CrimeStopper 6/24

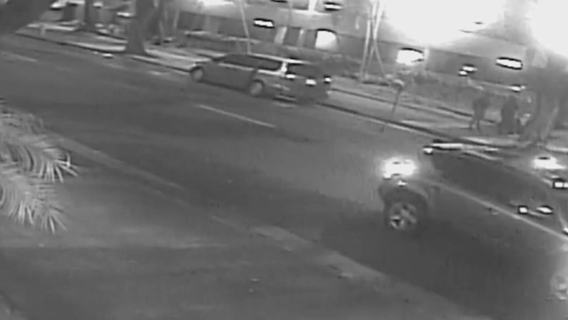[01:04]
the victim was at the above intersection of North Kukui Street and Mauna Kea Street when a small SUV stopped alongside her. A female exited the vehicle, brandished a handgun, and demanded the victim's property. She then got back into the vehicle and fled north on Mauna Kea Street. The suspect has been described as an unknown Polynesian female in her 30s, slim build, black hair, brown eyes, and she had a silver-colored handgun. She's wearing a white and black mask, white t-shirt, and black jeans. The driver has been described as an unknown Caucasian male in his 30s. He had balding black hair.